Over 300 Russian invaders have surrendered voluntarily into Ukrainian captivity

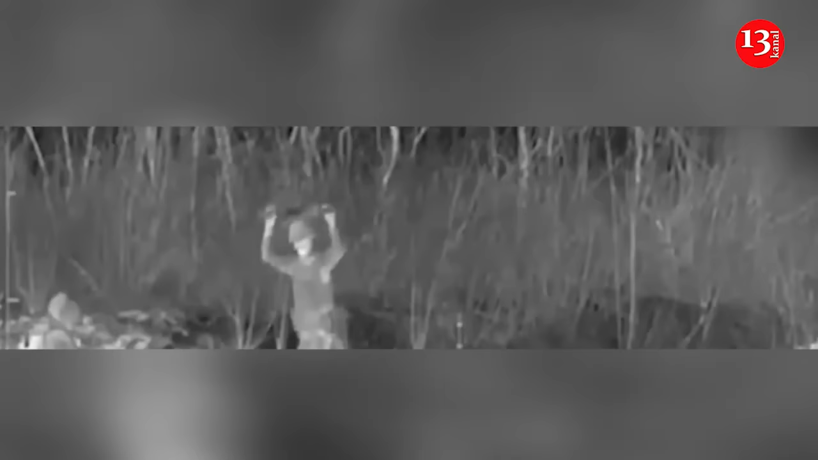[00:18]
from russian occupiers who want to surrender as representative of the main intelligence directorate of the ministry of defense of ukraine andrey yusof said during the telethon the fact that there have been more such cases recently is
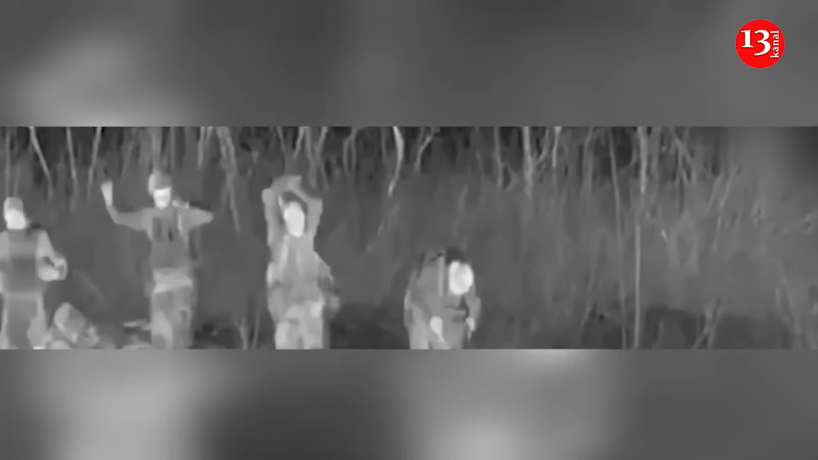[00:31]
due in particular to the intensification of the enemy offensive in addition many soldiers of the enemy army voluntarily ask in advance to be taken into ukrainian